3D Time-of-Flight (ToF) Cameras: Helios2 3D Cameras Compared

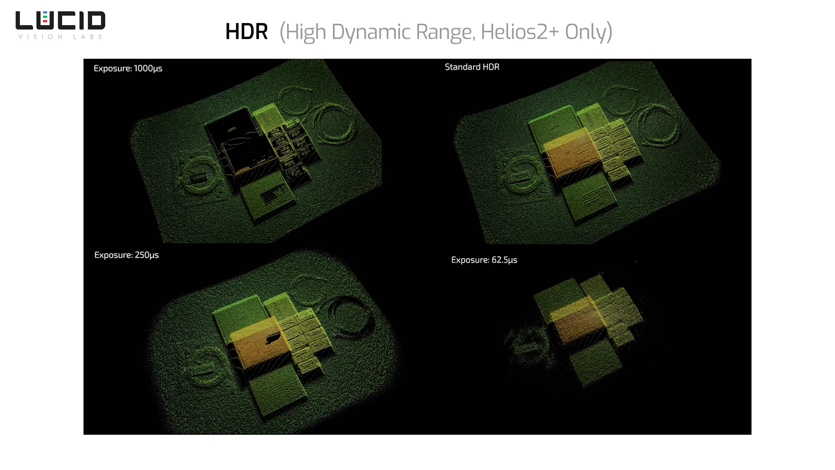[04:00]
which combines the best data from each exposure setting to give a more complete 3D point cloud. While each model has its own set of three different exposure times, they facilitate the same functionality in that you get a short, medium, and long exposure setting.